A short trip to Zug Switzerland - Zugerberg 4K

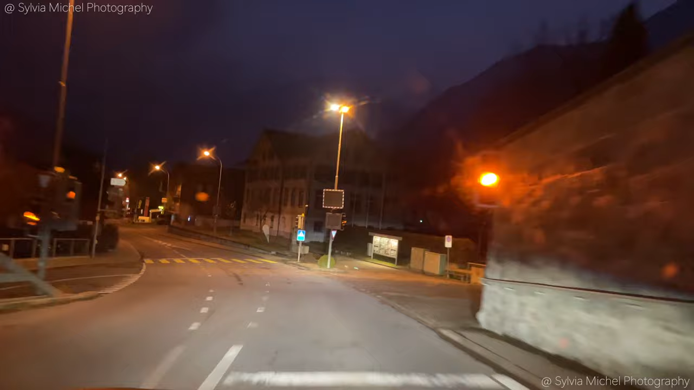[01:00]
If not, welcome. This is your first time.
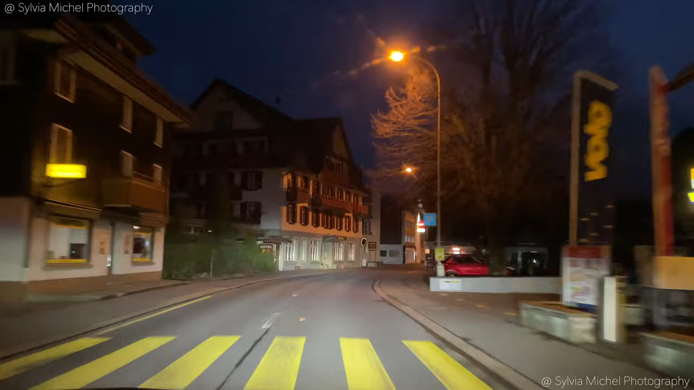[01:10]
Yeah everyone is still sleeping. No one is on the streets.